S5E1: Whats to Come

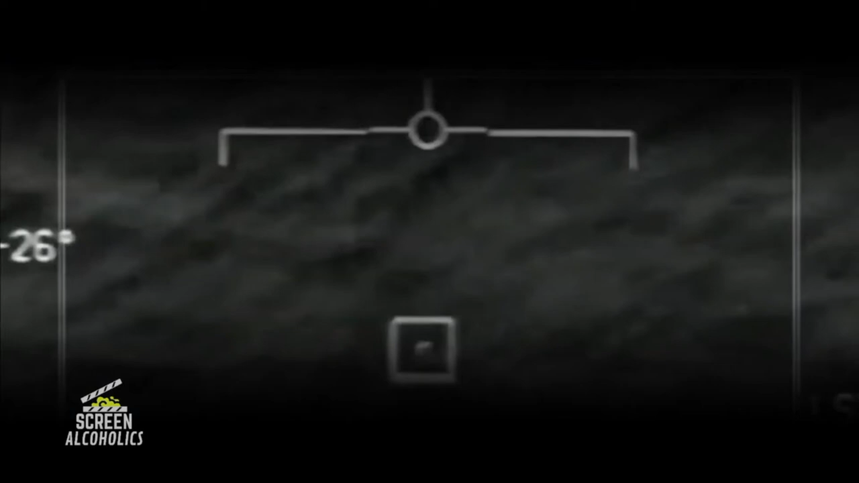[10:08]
Department of Defense, these are unidentified aerial phenomena. Videos which add fuel to the belief of some.